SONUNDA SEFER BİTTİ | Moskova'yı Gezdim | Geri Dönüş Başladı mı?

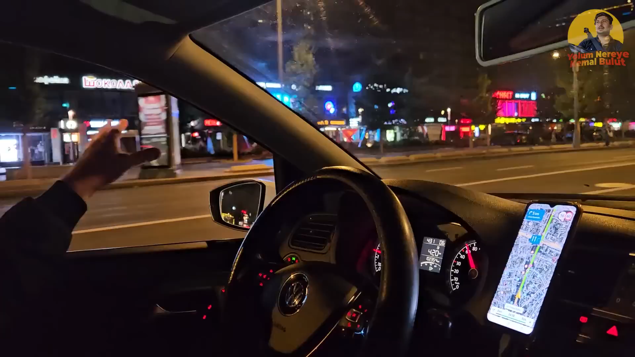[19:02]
Taksim. Arbat dedikleri. Ha baksana gibi. Taksim gibi abi işte bak.
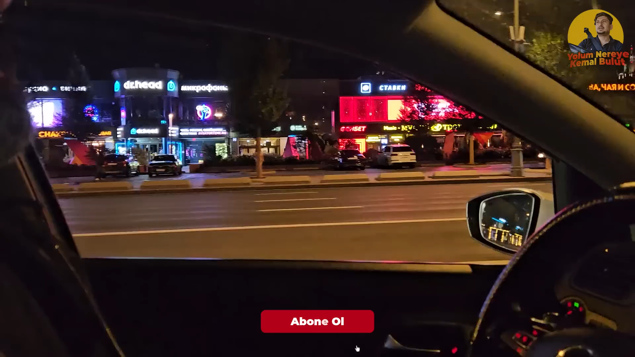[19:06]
Ha. Arbat dedikleri. Burayı yeni Arbat. Bunun arkası eski Arbat. He.